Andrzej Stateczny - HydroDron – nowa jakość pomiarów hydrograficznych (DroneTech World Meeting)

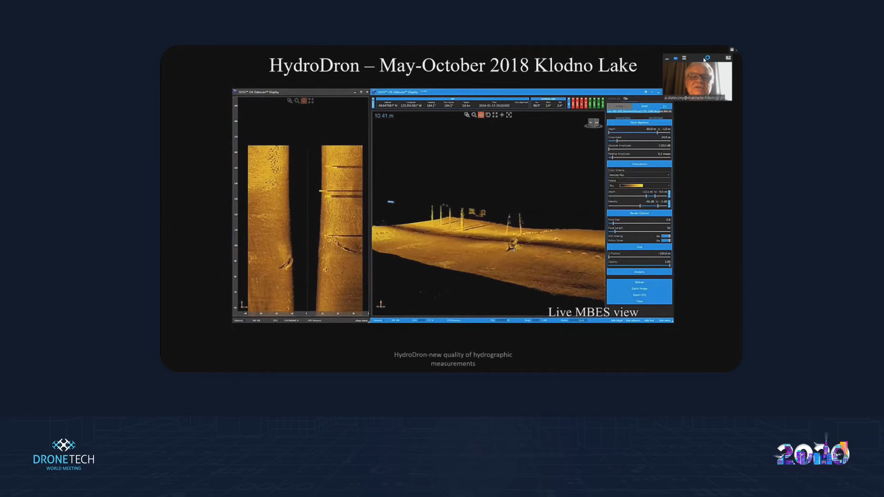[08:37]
No i nasz najważniejszy czujnik Sonar 3D zintegrowany z sondą wielomioskową, który pozwala nam oglądać wszystko, co się znajduje na dnie.
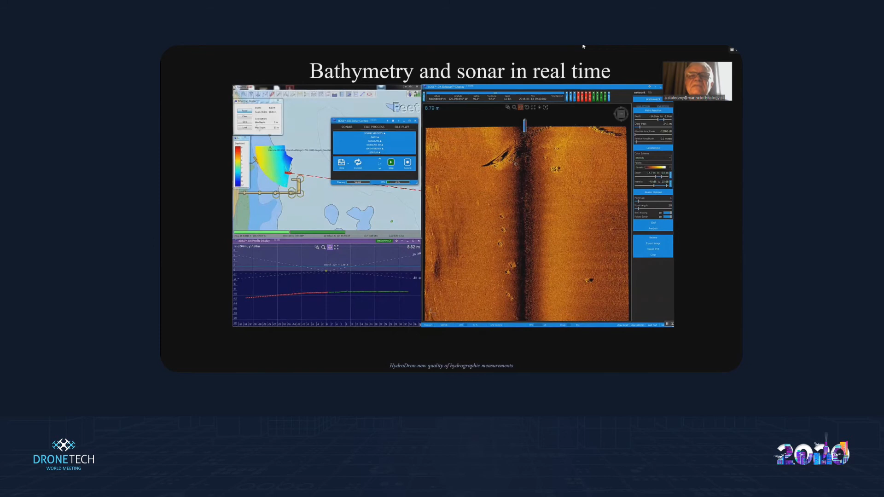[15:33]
To jest bardzo unikalne rozwiązanie, gdzie możemy oglądać w czasie rzeczywistym w trzech wymiarach obiekty leżące, znajdujące się na dnie. Tutaj po prawej stronie widzimy w tej chwili taką trochę standardową wizualizację sonarową, a teraz przechodzimy do wizualizacji 3D.
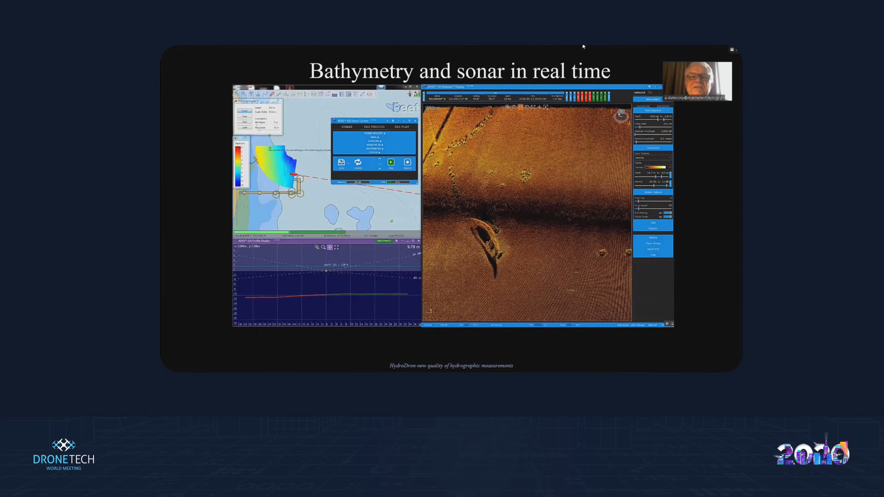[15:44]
Na chwilę przejdziemy do wizualizacji batymetrycznej, gdzie możemy tutaj pokazywać różne informacje. Dostałem o to, że czas nam się kończy.
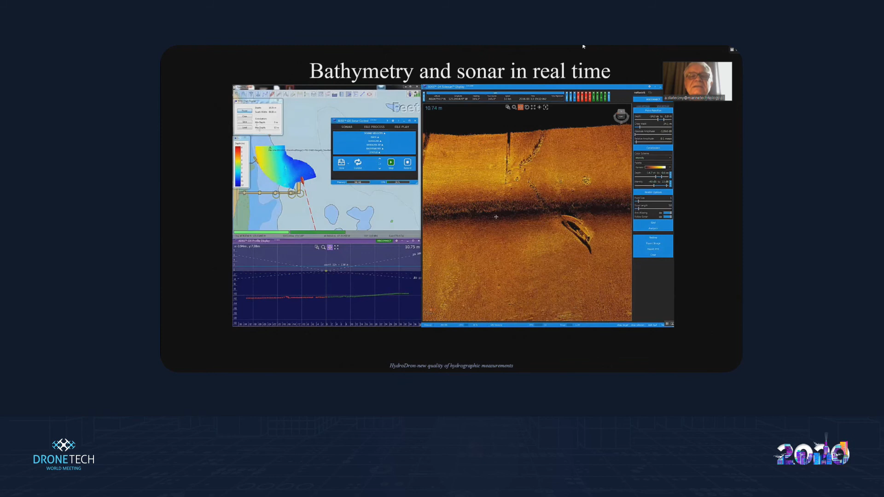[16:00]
żeby Państwa nie zamęczać informacjami hydrograficznymi za bardzo. Proszę sobie zobaczyć. Na naszej stronie można sobie te filmy, które tutaj były prezentowane, obejrzeć.
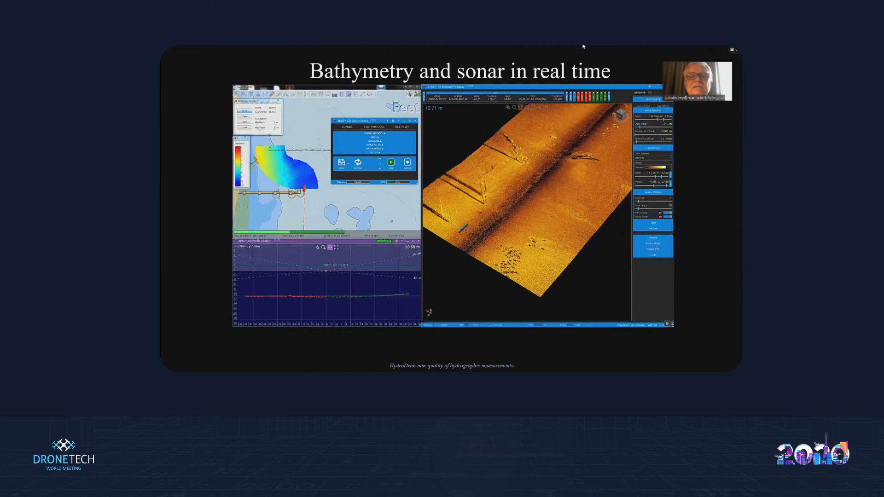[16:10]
Ja bardzo szybko przywinę teraz kolejne slajdy. Proszę zobaczyć, jaka jest możliwość wizualizacji.
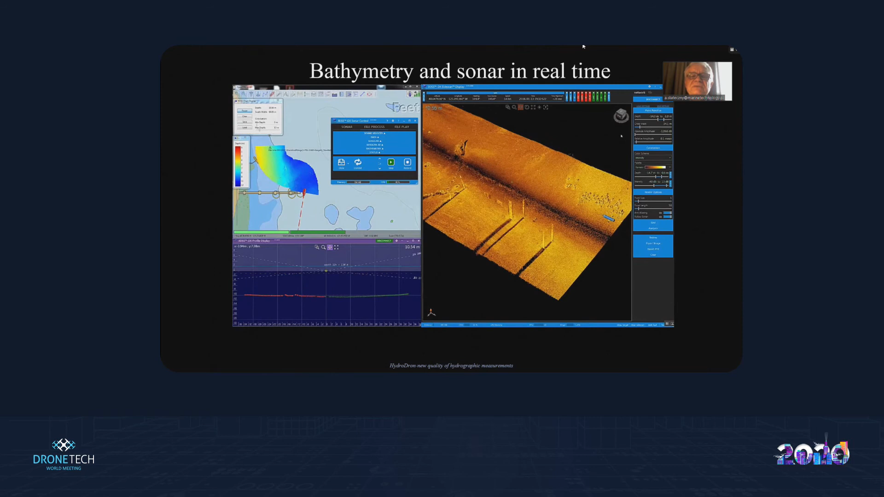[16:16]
W czasie rzeczywistym to jest informacja podwodna. Chcę przypomnieć wszystkim. To nie latamy teraz nad terenem, tylko płyniemy jednostką i oglądamy dno, którego wzrokiem nie widzimy. To jest cała trudność hydrografii, że nie możemy kontrolować tego, co nasze jednostki pomiarowe realizują.
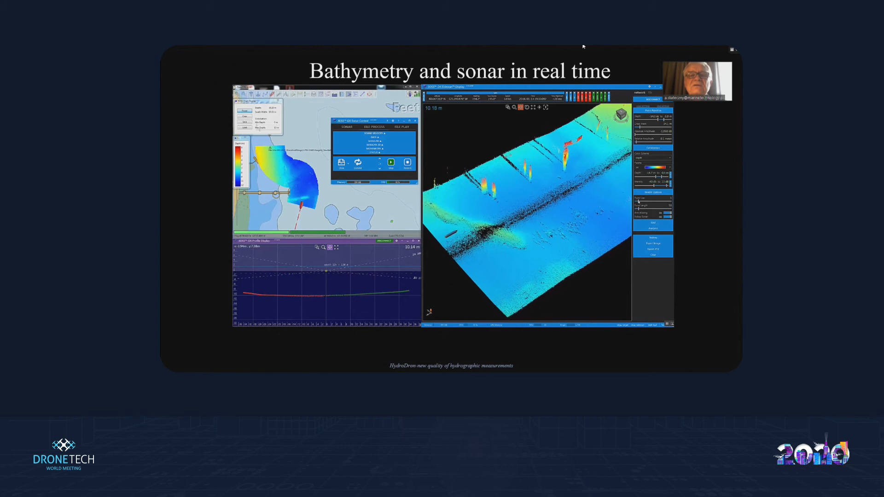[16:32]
Przejdę do kolejnych tutaj wizualizacji. Proszę zobaczyć, jaka możliwość oglądania jednostek, w tym wypadku braków na dnie.
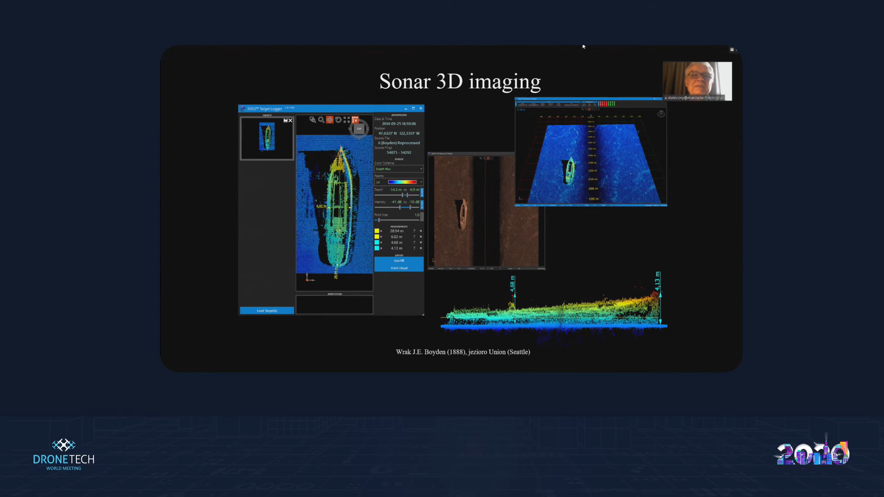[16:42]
Tutaj możliwość prezentacji. Również tu po lewej stronie jest prezentacja sieci rybackiej, takich obiektów typu właśnie sieci rybackiej. Jest bardzo dużo na świecie, zagubionych sieci. One są przyczyną tragedii poprzez tego, że ludzie się w takiej sieci niestety łapią,
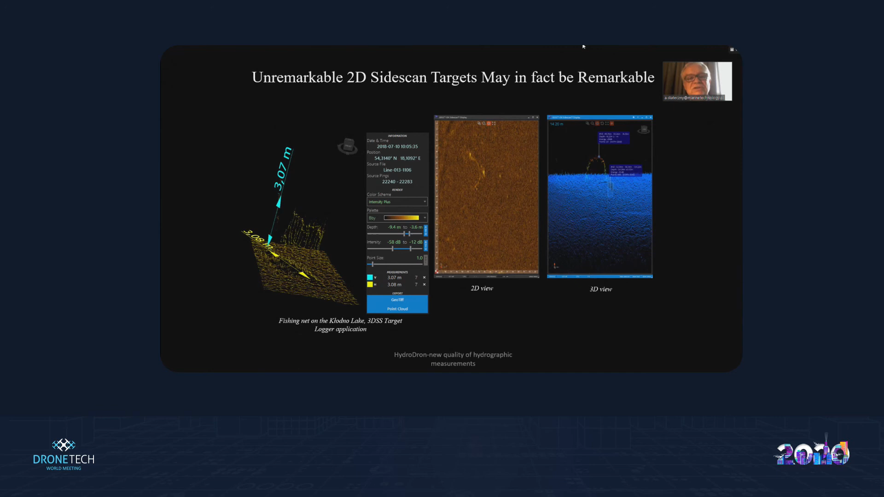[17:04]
płetwonurkowie giną, również zwierzęta, poki ryby w takiej sieci zagubione. Tych sieci jest bardzo dużo. Tu już przewinę, bo nie chcę Państwa tutaj przeciągać czasu.
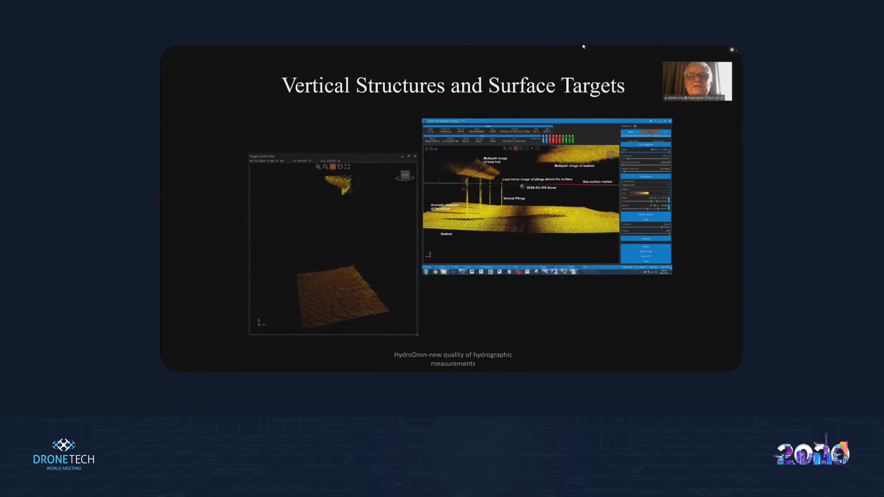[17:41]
czy możemy oglądać infrastrukturę podwodną, pilary, słupy. Tutaj mamy na tej prezentacji obiekty właśnie minopodobne,
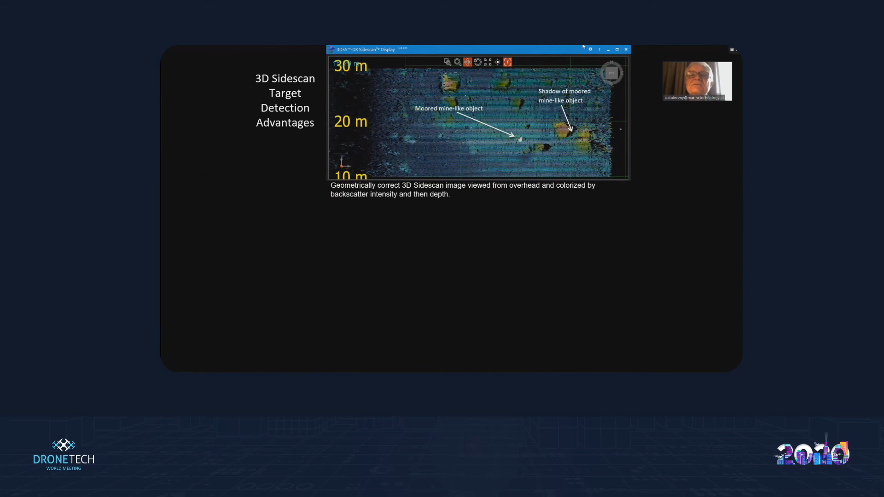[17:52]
które możemy zidentyfikować dzięki takiej wizualizacji trójwymiarowej.
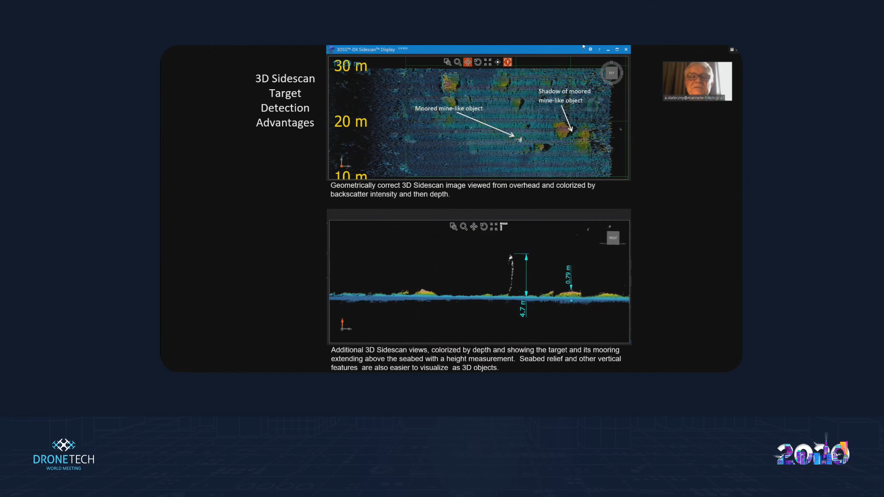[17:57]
Możemy mierzyć parametry tych obiektów. Tutaj mamy porównanie wizualizacji batymetrycznej i wizualizacji sonarowej dla bardzo płytkich akwenów poniżej 3 metrów. To jest wyzwanie dla hydrografii. Sondy tradycyjne nie radzą sobie na takich akwenach płytkowodnych,
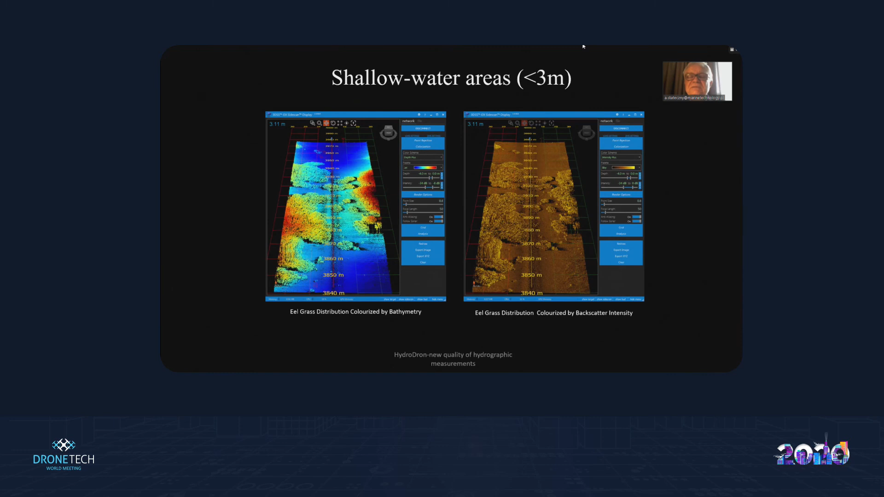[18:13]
dlatego że kąt widzenia sondy jest taki, jaki jest i po prostu przy płytkim akwenie sondach widzi bardzo wąski fragment dna.
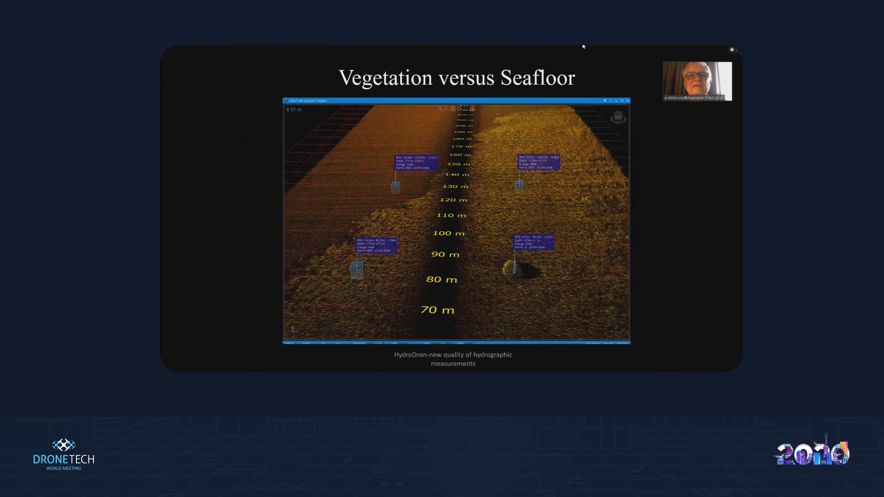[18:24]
Tu mamy możliwość oglądania roślinności na dnie, porównując to do rodzaju dna.